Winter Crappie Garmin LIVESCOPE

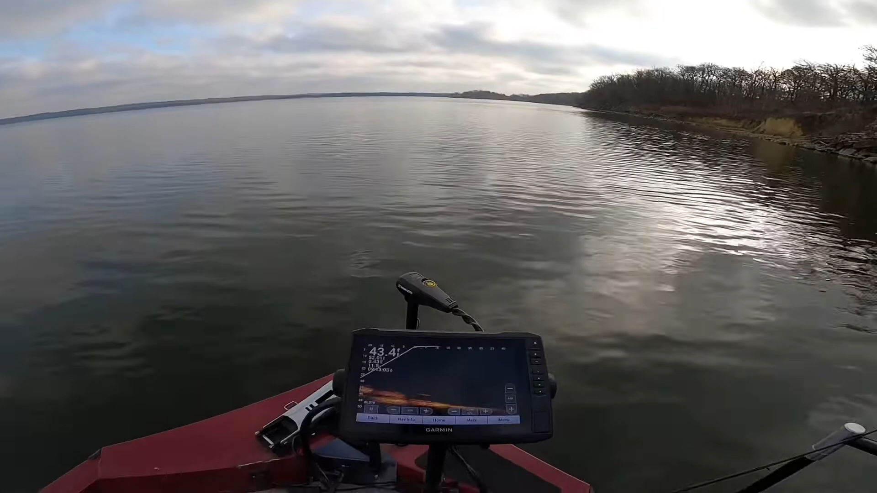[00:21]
Got the Garmin 93SV UHD. Mounted that on a little stowaway XL mount, which you can see how far that extends up. Then I put that on a sea light pole.